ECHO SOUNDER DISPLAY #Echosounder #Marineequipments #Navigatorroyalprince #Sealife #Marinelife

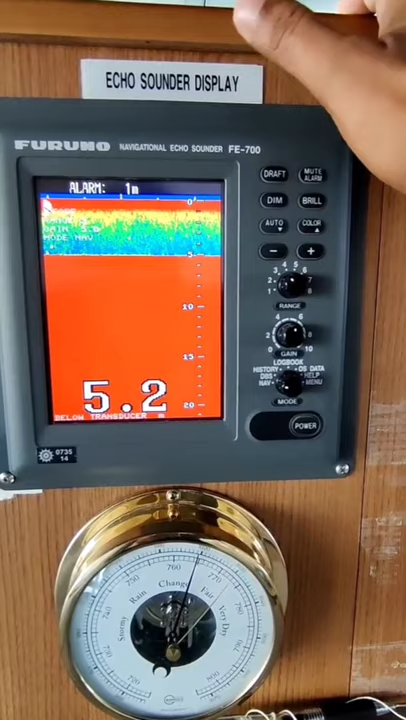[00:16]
Just few buttons, practically what we use.
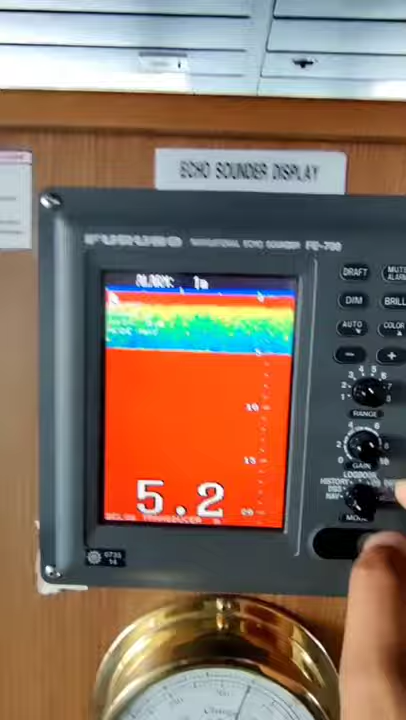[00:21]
This is the depth below the keel, 5.2 meters below the transducer.
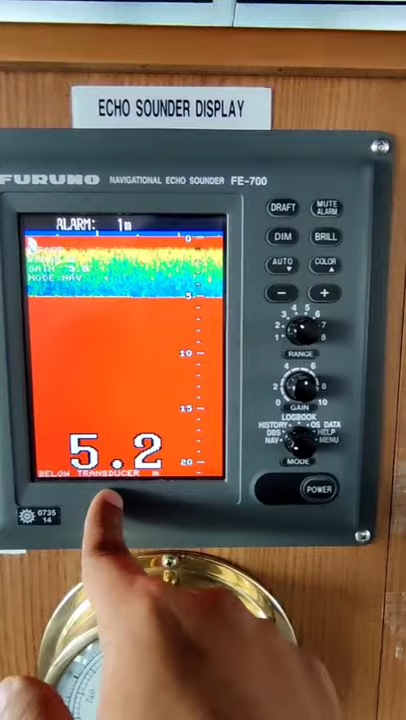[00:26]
Draft, to input the drafts used when we are using the depth below surface.
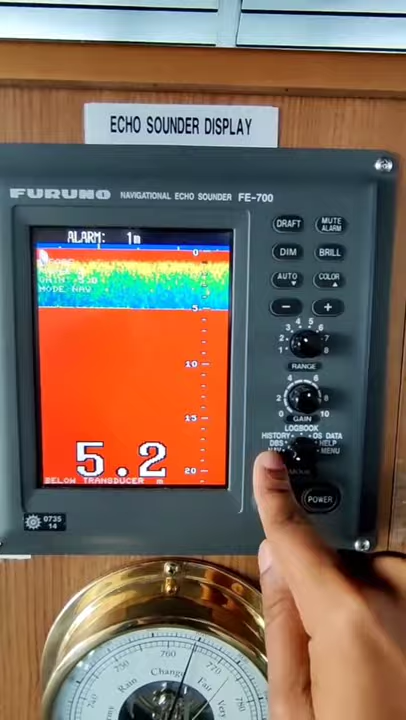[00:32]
Mute alarm whenever we set this alarm. So to mute the alarm we press this button.
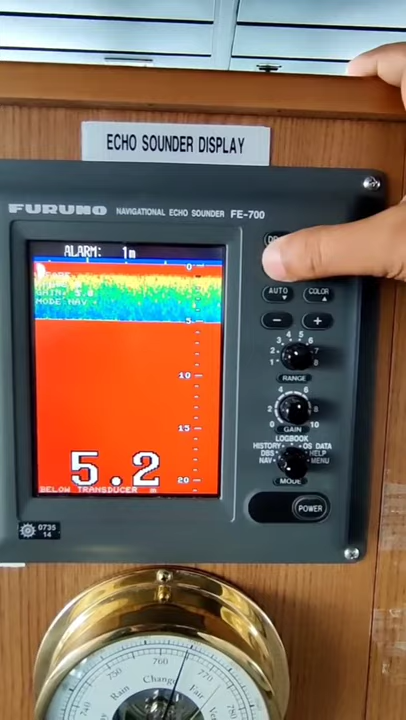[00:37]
Dim is basically to change the illumination of the screen. Brilliance, again to change the brilliance, the contrast. You can see the brilliance you can change with this, and the contrast with this.
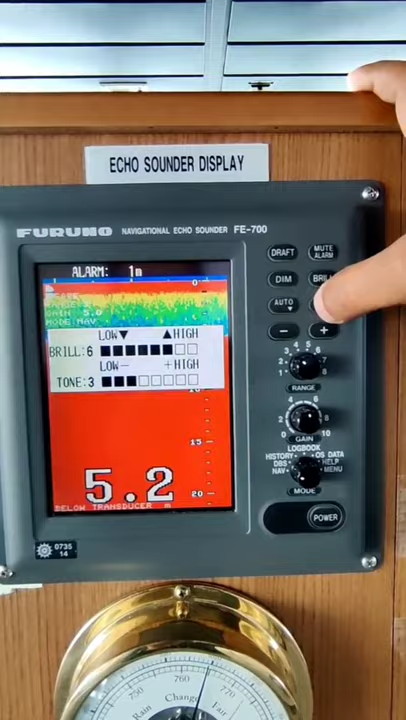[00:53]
Not much. Oh, let's go back to normal.
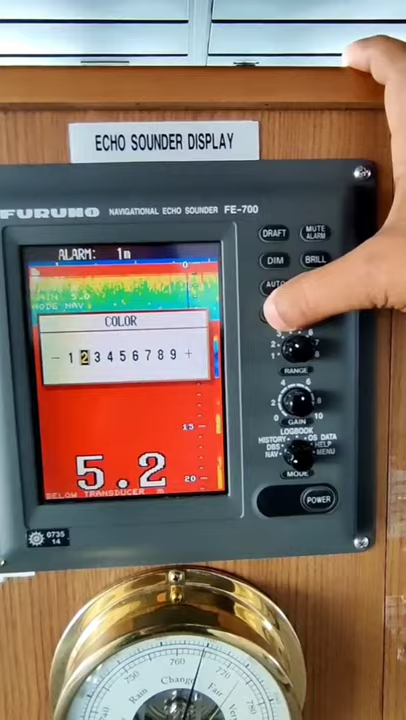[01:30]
On screen: depth 5.2 m
Next, this is just the plus minus for this various menu functions.
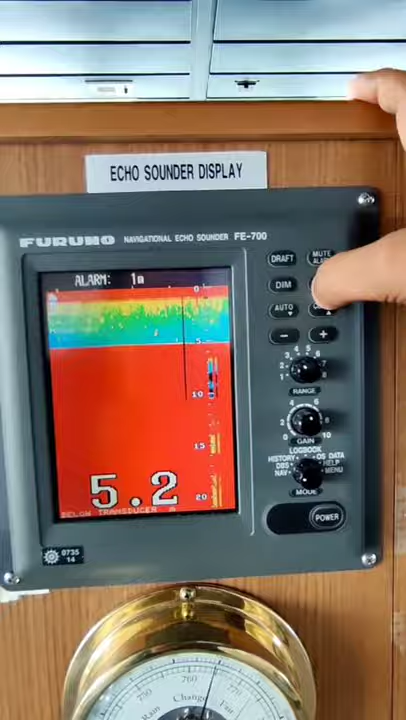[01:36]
This is the range. Whenever you are going into shallow depth and deep waters, you can increase the range.
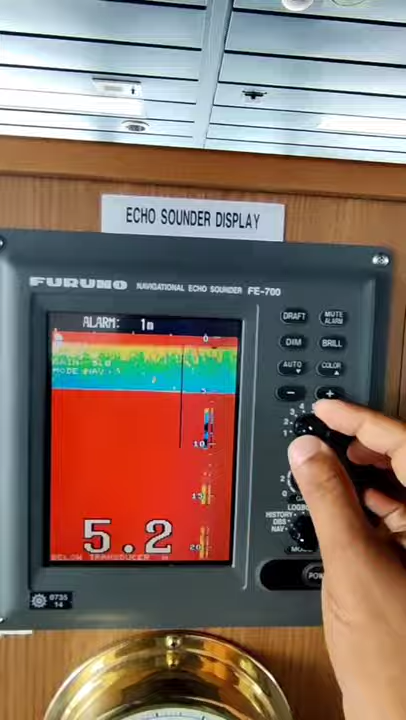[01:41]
So one basically is 1 to 5 meters, then you can increase the range to 10, 3 corresponds to 20,
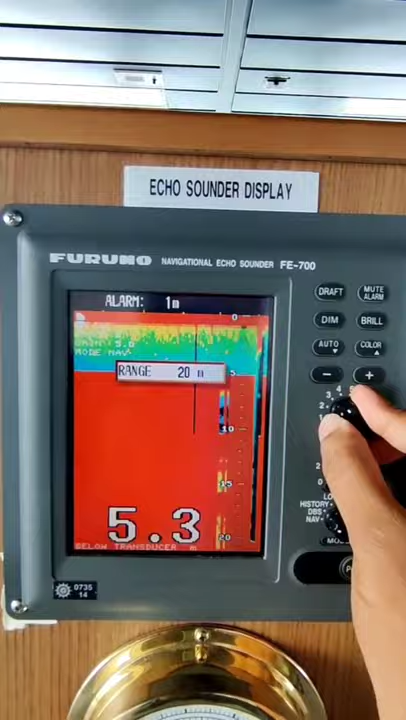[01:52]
On screen: depth 5.3 m
40, 5 is 100, 6 is 200.
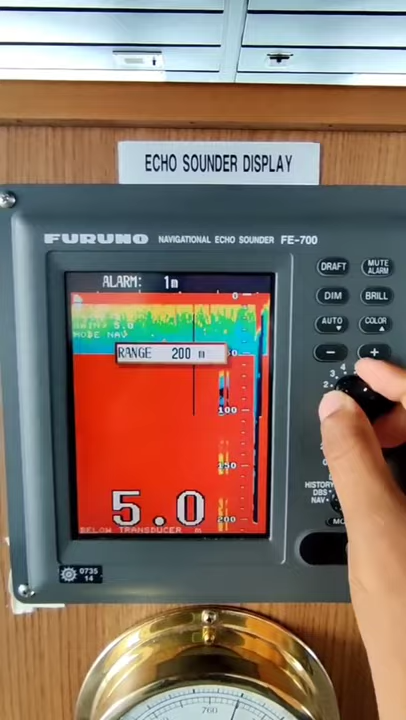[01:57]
Basically more than 200 meters it will not show the depth.
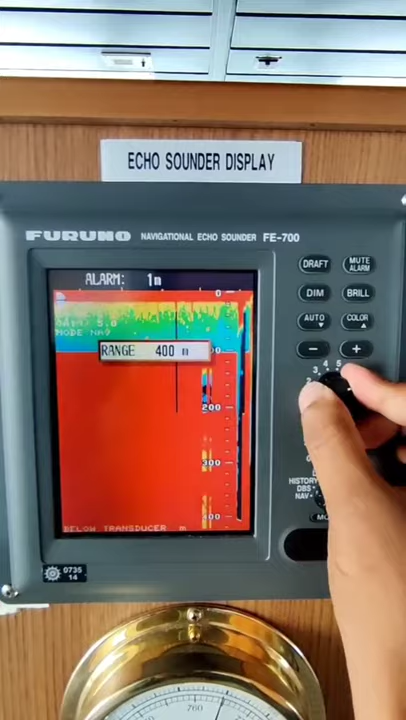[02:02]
And then 7 is 400 and 8 is 800. So if you don't want to keep this on manual, you can just put this on auto mode. Next, this is the gain.
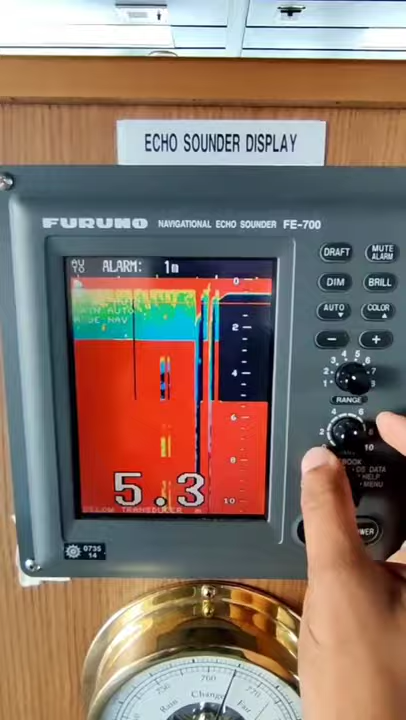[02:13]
To increase the gain in auto mode, the gain is automatically. You can set the gain to 1, 2, 3, 4, 6.
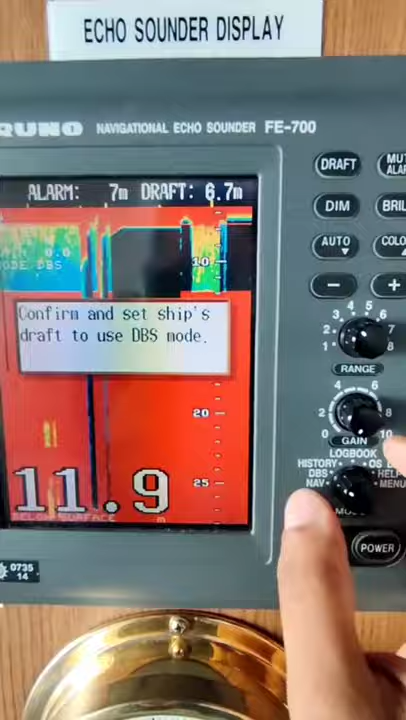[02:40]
On screen: depth 11.9 m
History will show you the history of the depths recorded.
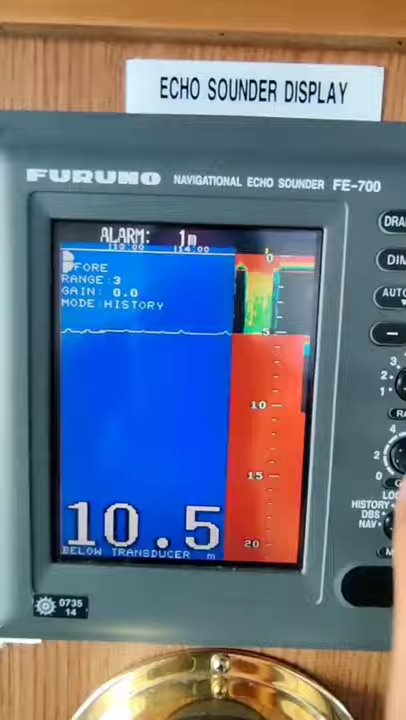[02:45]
On screen: depth 10.5 m
Logbook is basically the time, depths, position.
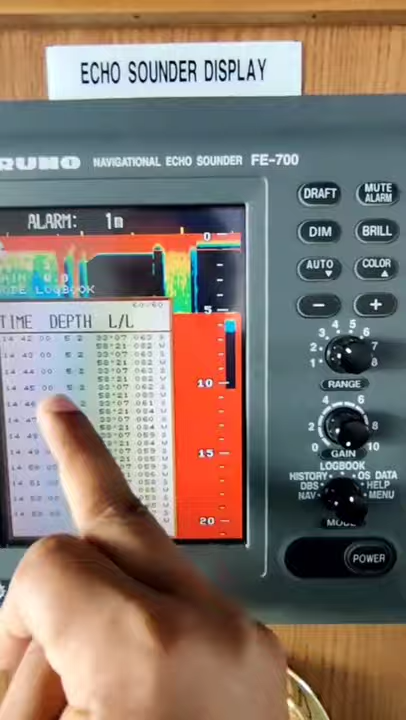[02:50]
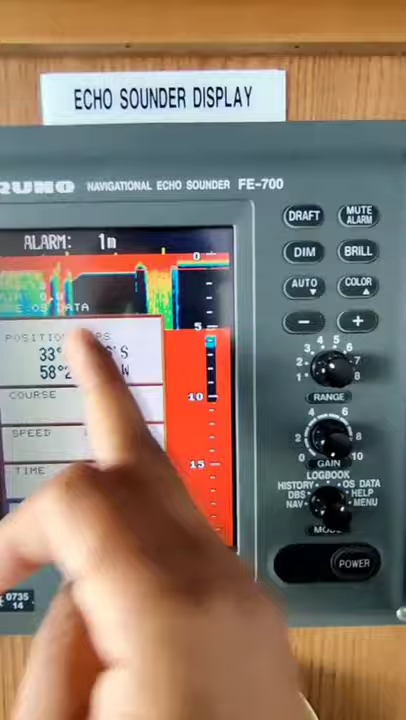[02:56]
OS data, others data is position, course, speed, time, depth. We don't use that. Help is basically all these buttons.
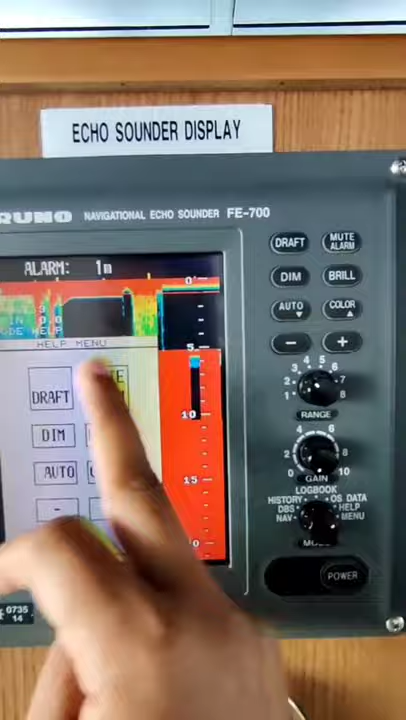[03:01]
You want to know which button is for what, you can just press, you will get the help detail.
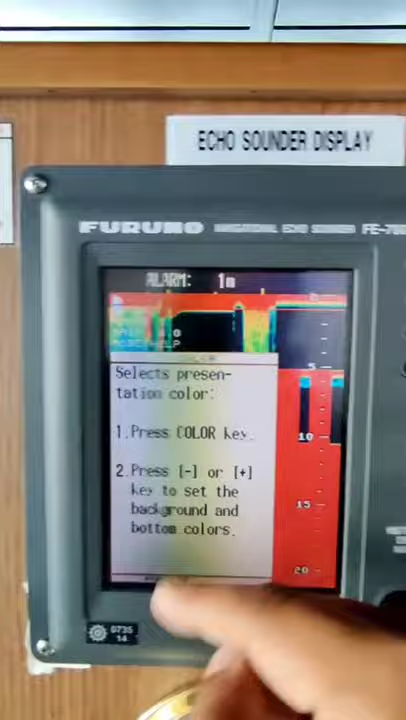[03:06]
And menu is, you can change the interference,
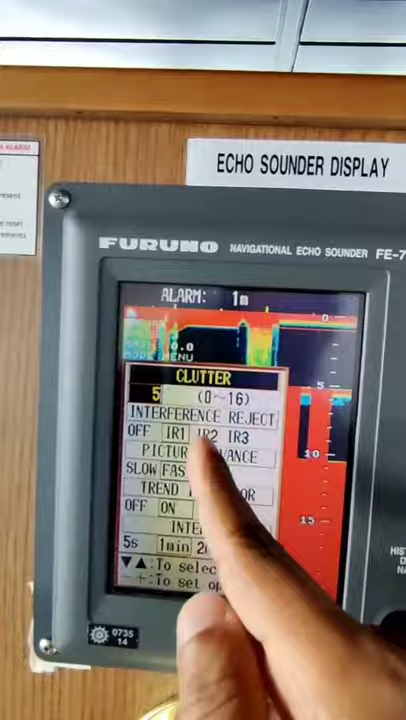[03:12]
reject, picture, advance, trend indicator, and the time interval. Not much.
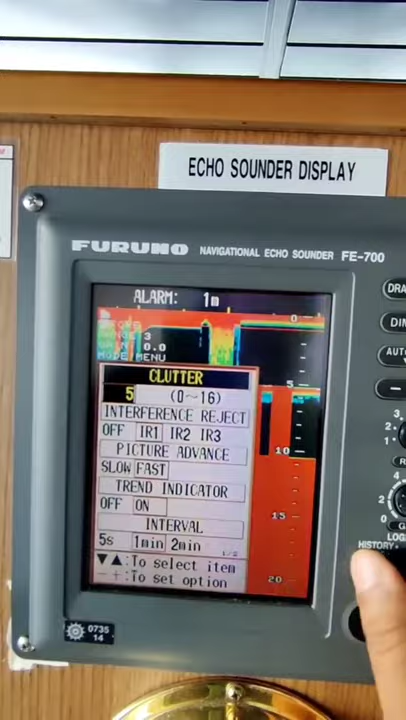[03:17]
We'll put it back to the nav mode and we'll set this to auto.
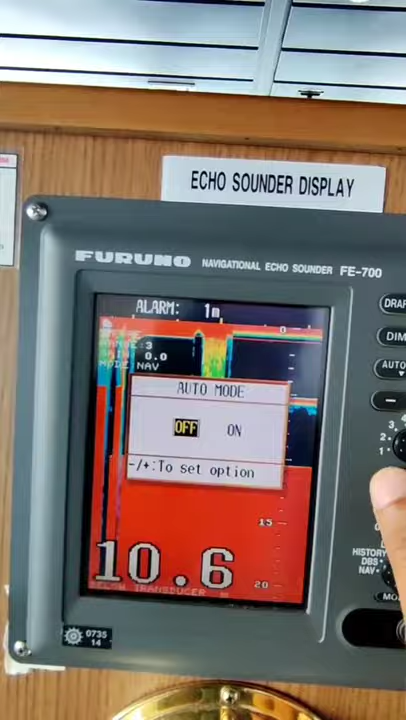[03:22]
Done. So that's it for this Echo Sounder.